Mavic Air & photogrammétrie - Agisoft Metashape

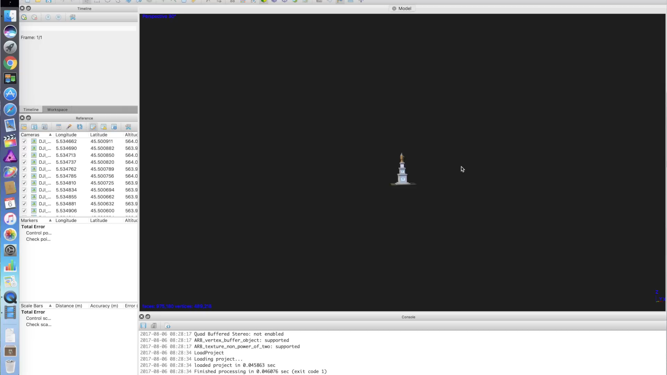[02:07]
la résolution détermine la finesse du modèle 3D et on l'exprime en centimètres par pixel.